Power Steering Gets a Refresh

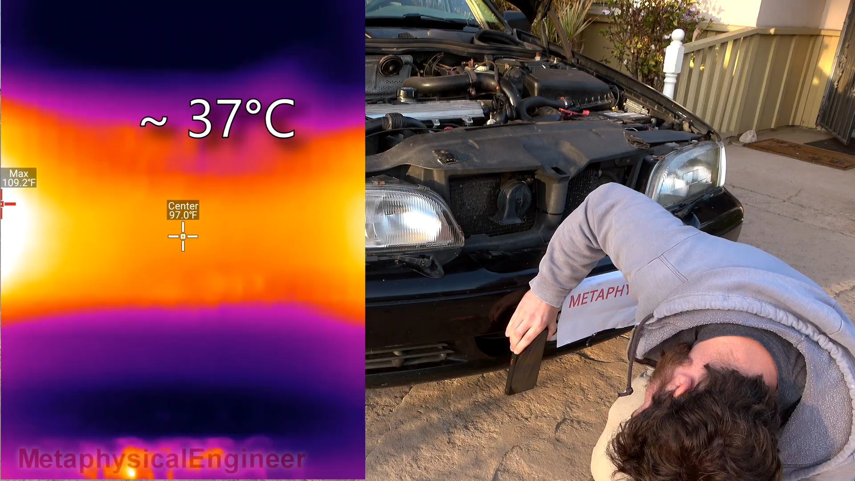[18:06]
On screen: max 109.2°F
And you can see the sharp drop in temperature when the cooling fan kicks in.
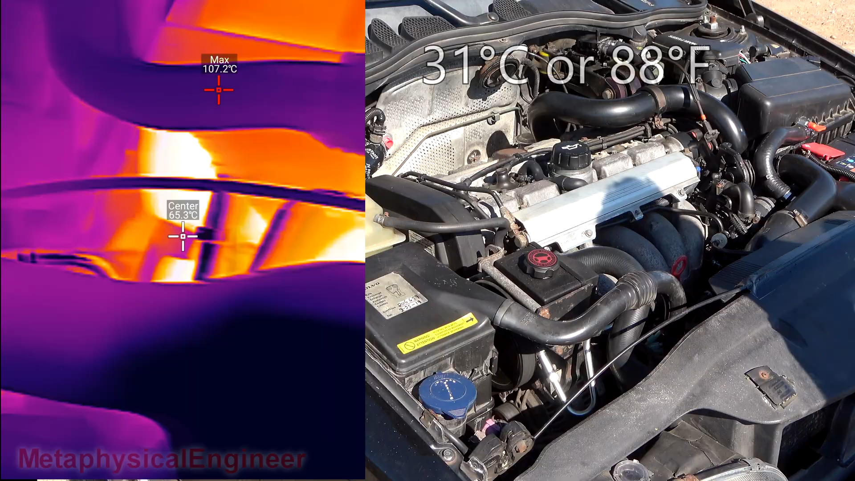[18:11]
On screen: max 107.2°C
A little bit of a warm day. Not as warm as the worst case in some areas I'll drive in. But warm enough for a test of the cooling systems. Taking a look at the power steering.
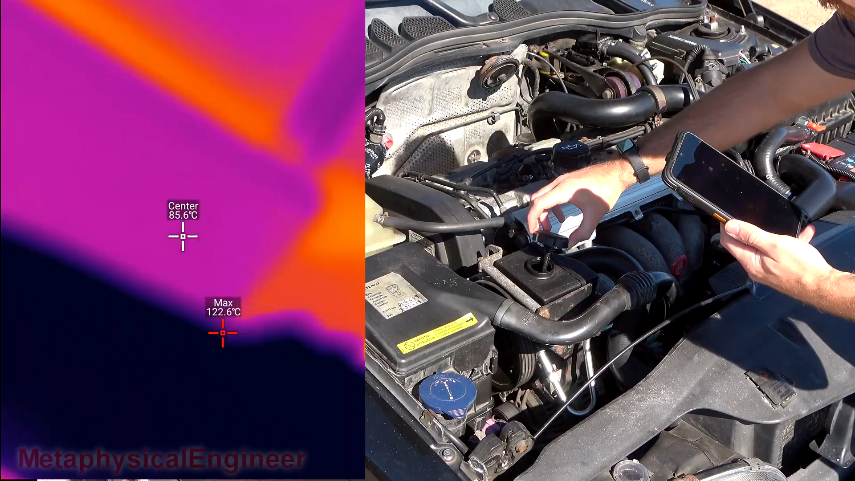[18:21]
On screen: max 122.6°C
How warm is this after a winding mountain road? 91. Not bad at all.
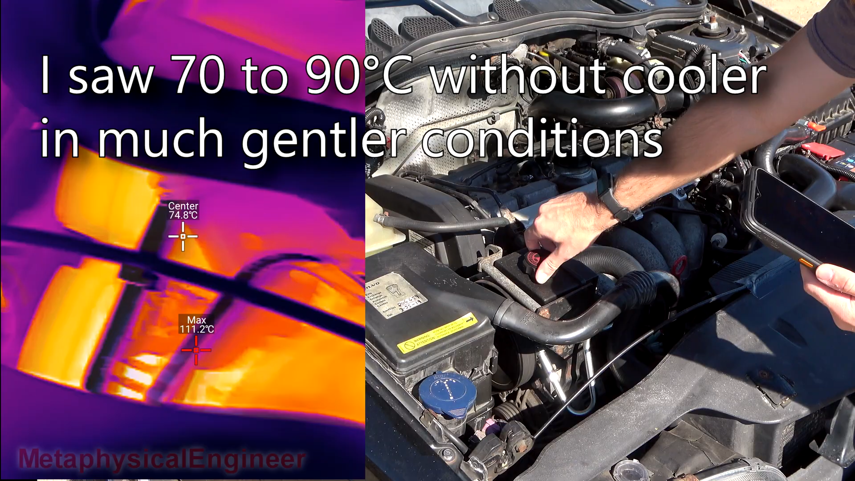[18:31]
On screen: max 111.2°C
It would almost get that hot before just cruising around town on a mild day. I'm going to call that a successful test of the power steering cooler.